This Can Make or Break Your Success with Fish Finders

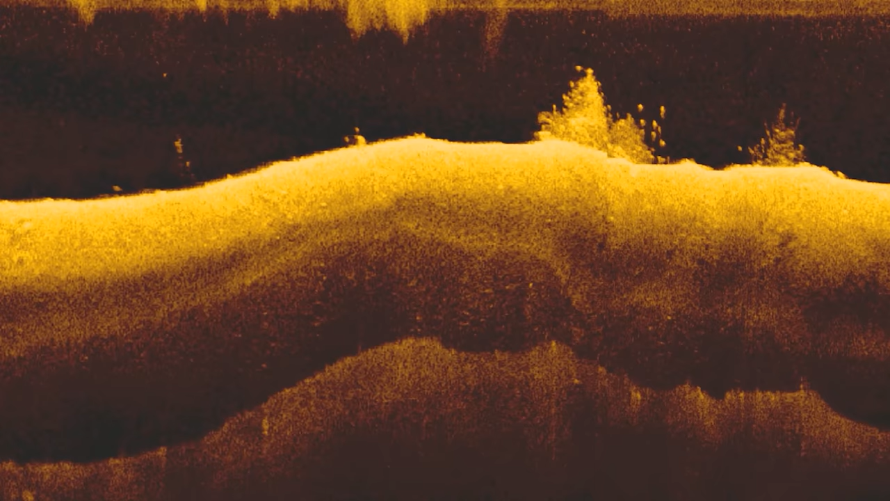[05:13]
This allows us to scan over an area with our down imaging and clearly identify individual fish.
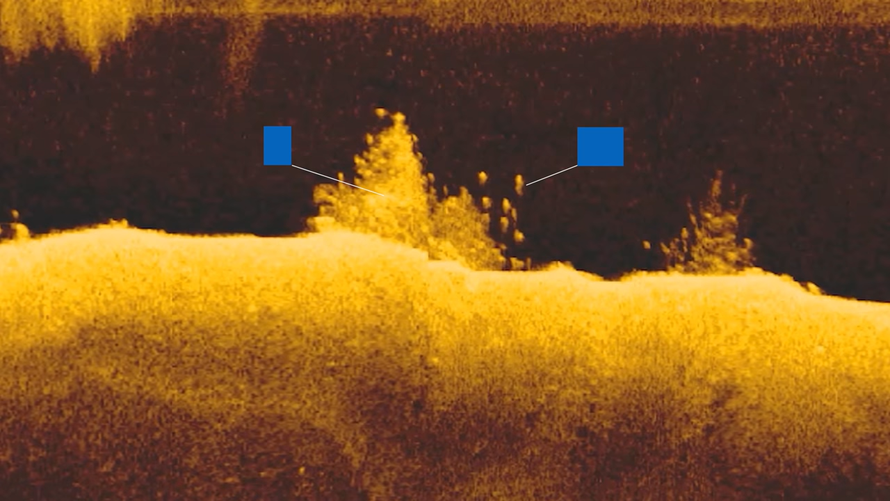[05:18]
In this example, you can see a brush pile and just to the right, you see three or four small dots. These are actually bass and while these dots are pretty small, you can still see them very clearly and you can also see some target separation where the dots are separated by black space.
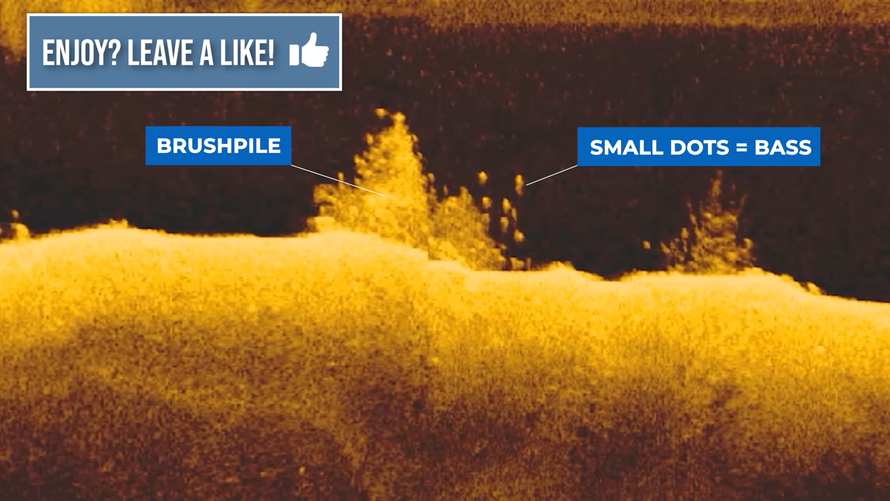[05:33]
This is one of the key indicators that we're actually looking at bass and I've explained how to identify bass on your down imaging in another video.
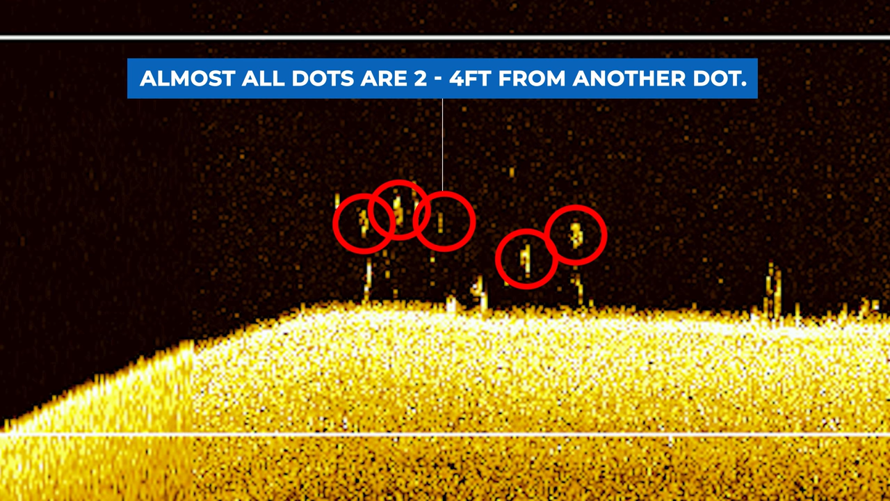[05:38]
I'll link it up above and have a lot of other videos linked down below if you want more basic fish finder instruction.
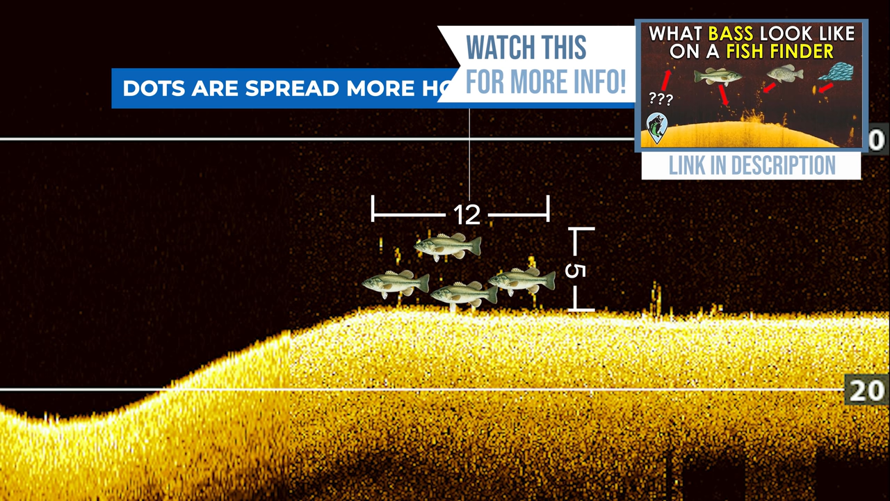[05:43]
Because down imaging is designed to be good at identifying individual fish, there's no need to use side imaging to actually find bass.
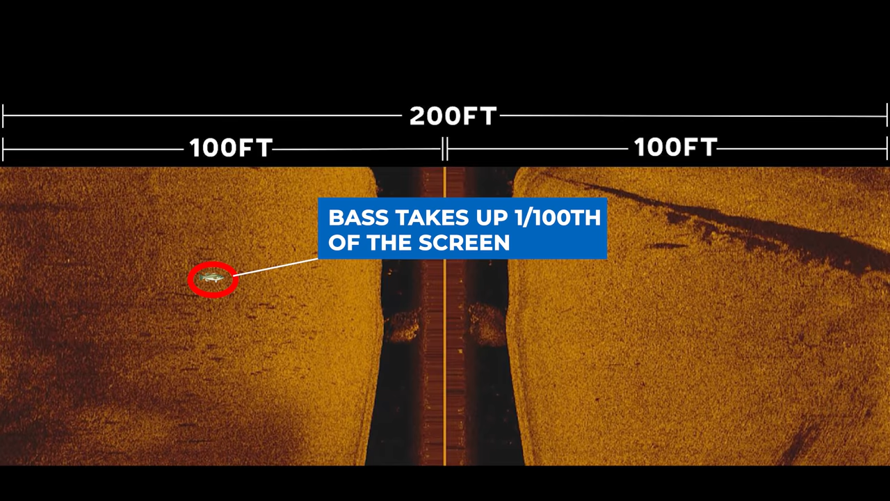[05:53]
Instead, it's better to use both of these views in combination to quickly identify areas that are holding fish. Let me show you my process for how I do this.
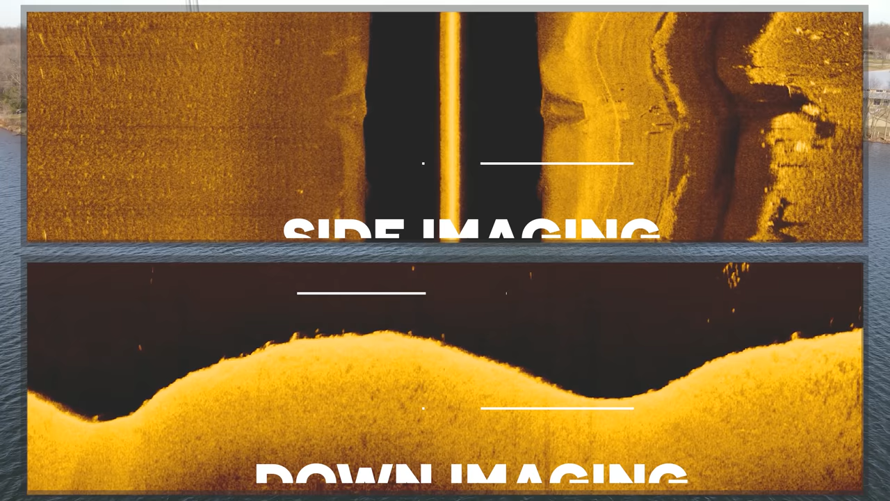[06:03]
I'll start by scanning down a bank with my side imaging to identify any pieces of structure or cover that I can find.
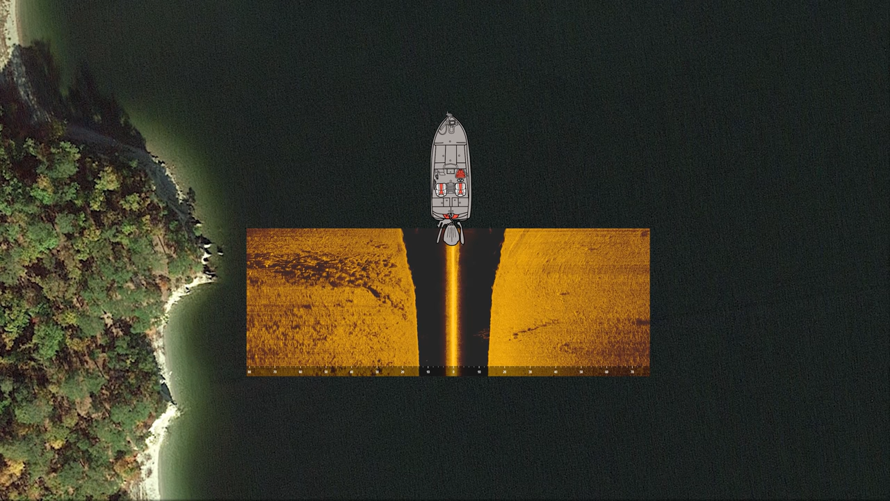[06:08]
In this example, you can see a really nice rocky spot to the left of my boat.
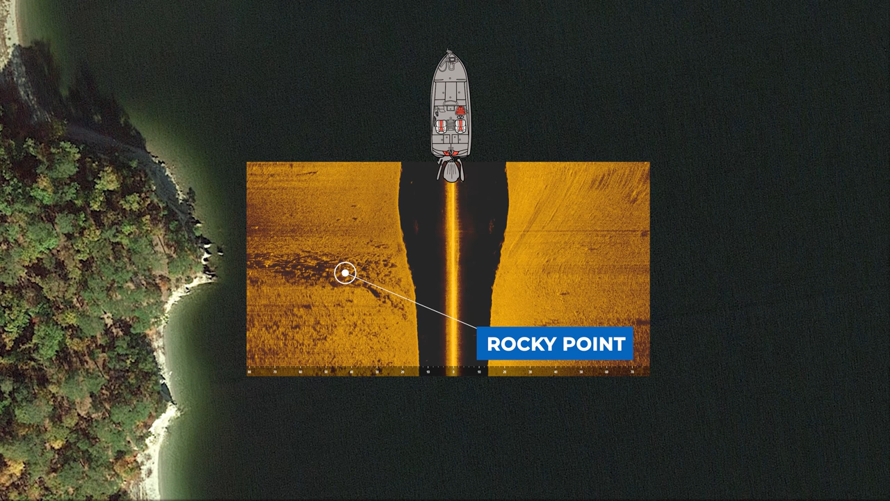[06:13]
Once I've identified a key piece of structure or cover on my side imaging, I'll cursor over using the thumb pad on my fish finder and then drop a way point directly on that object.
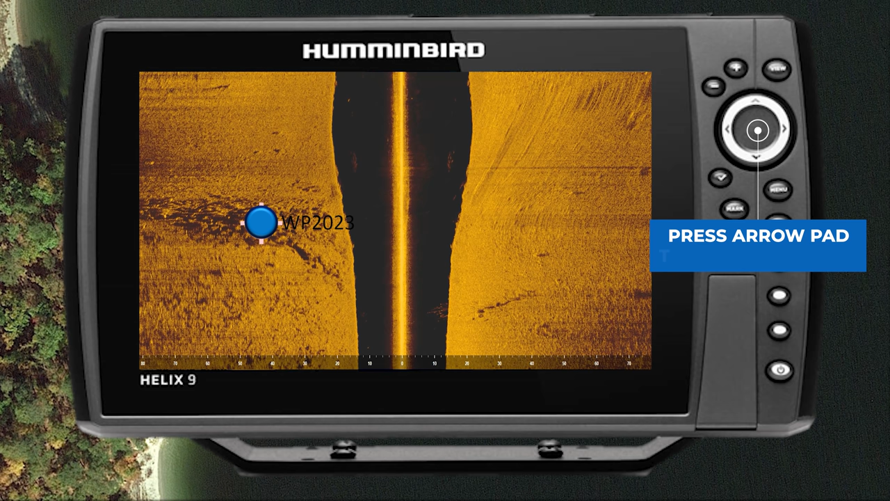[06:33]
This is a really cool feature on any fish finder and it allows you to drop a way point to the right or to the left of your boat as long as it shows up on the screen here. Once I've dropped my way point, I'm going to use the chart view on my fish finder to drive back around that area and try to line up so that my boat goes directly over the top of that way point.
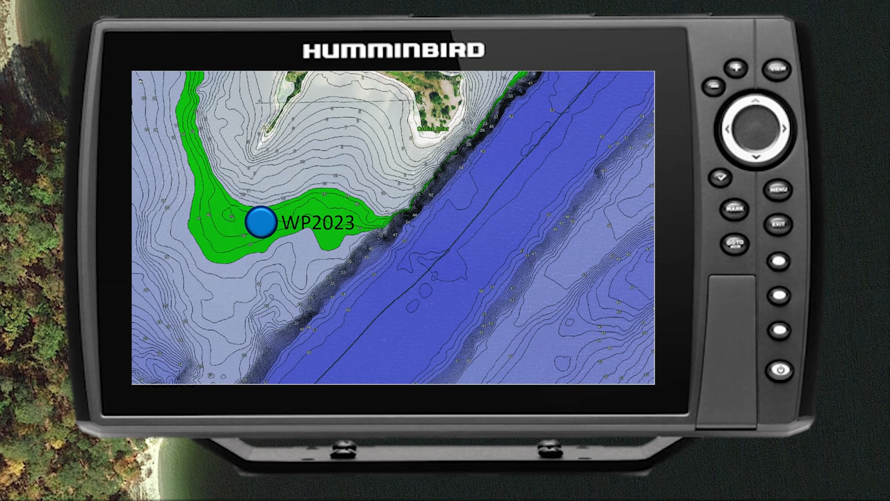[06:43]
I will then regraft the exact spot that I marked in my side imaging, in this case that offshore rock pile.
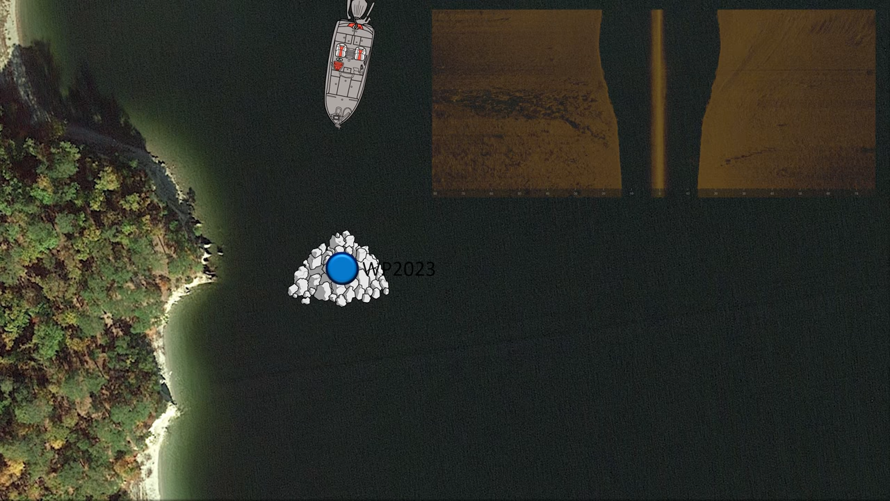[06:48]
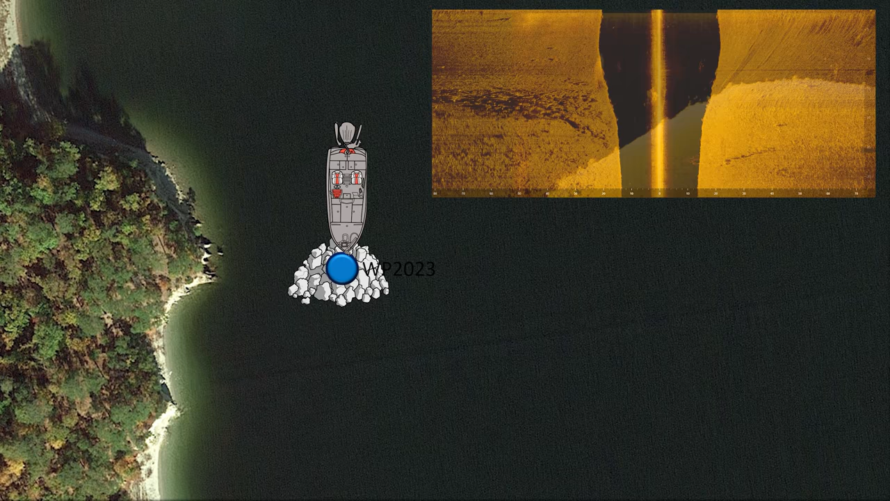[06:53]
While I'm doing this, I'm actually going to change the view from side imaging to down imaging.
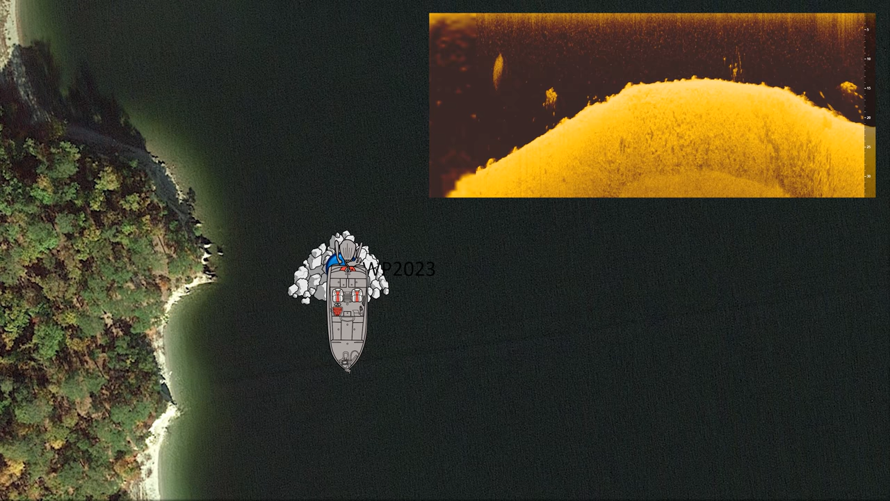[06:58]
This will allow me to get a more detailed view of that offshore area to see if there are any fish present.
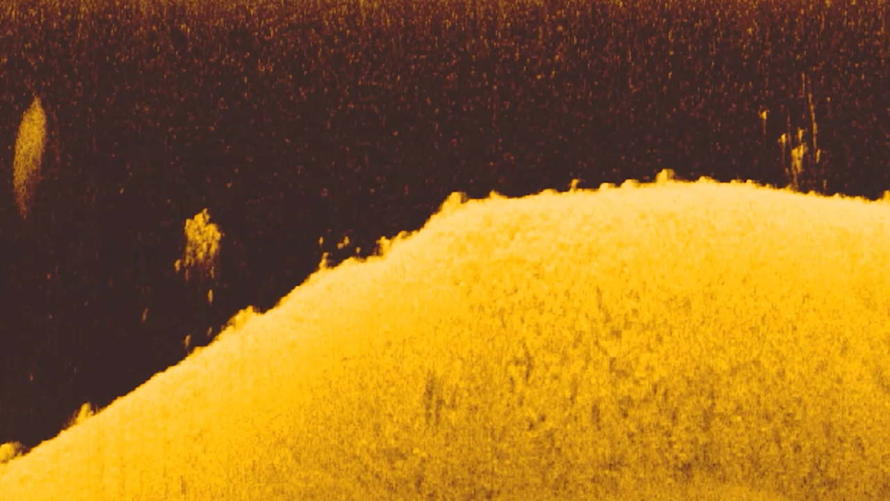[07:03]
In this case, when I regraft over that area with down imaging, you can clearly see five or six dots as well as a school of bait fish. You weren't able to see this on the side imaging very well.
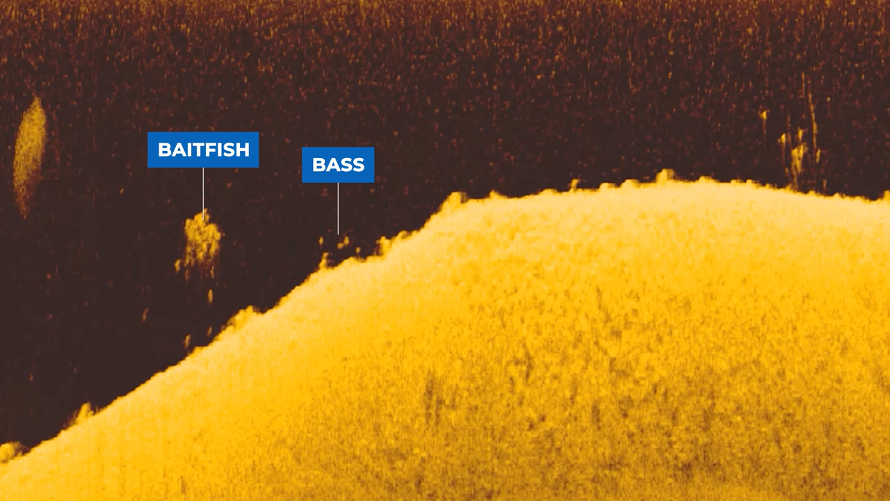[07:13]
However, by using down imaging, I was able to clearly see that there were fish on this area.
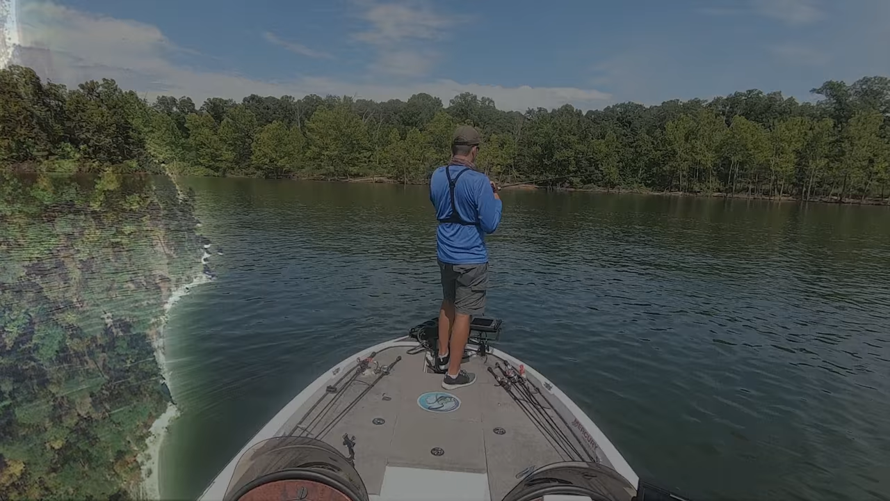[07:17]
I was then able to cast a bait down there and catch a really good fish. This is the process I use over and over again when I'm fishing offshore.
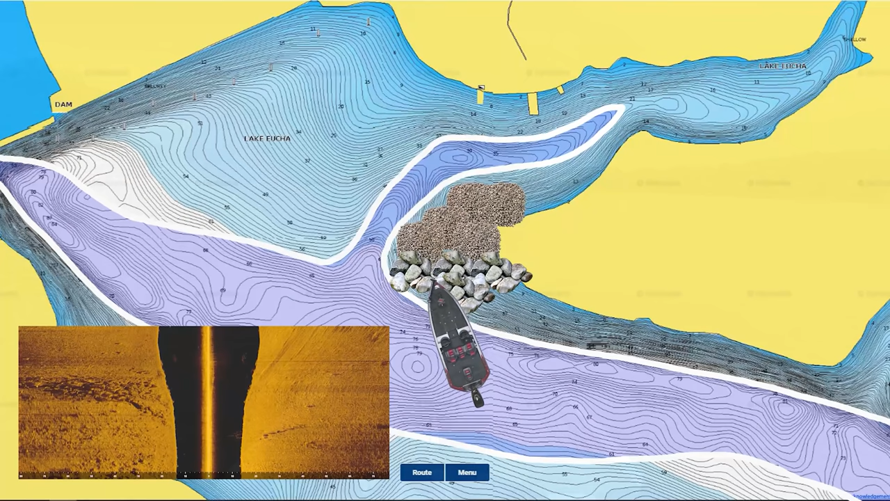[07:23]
I'll first graph an area with side imaging, identify that key point of interest,
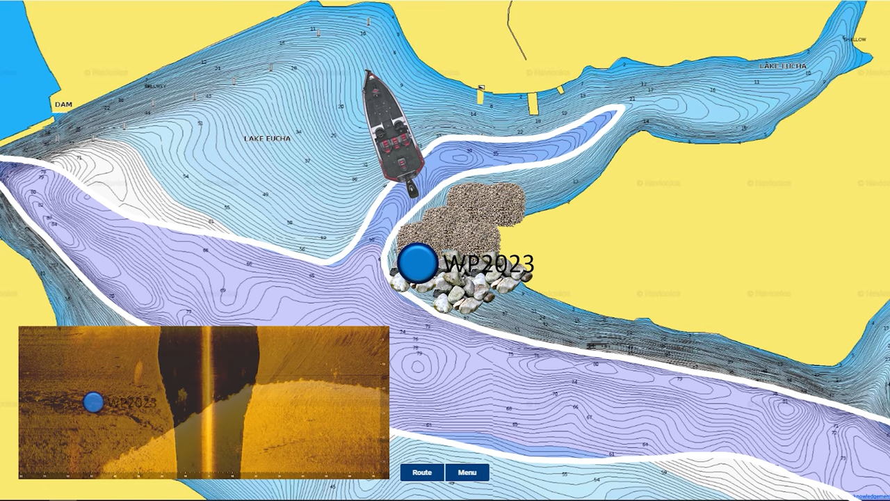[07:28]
re-graph it with down imaging, and if I see fish or bait fish activity, I will fish that area.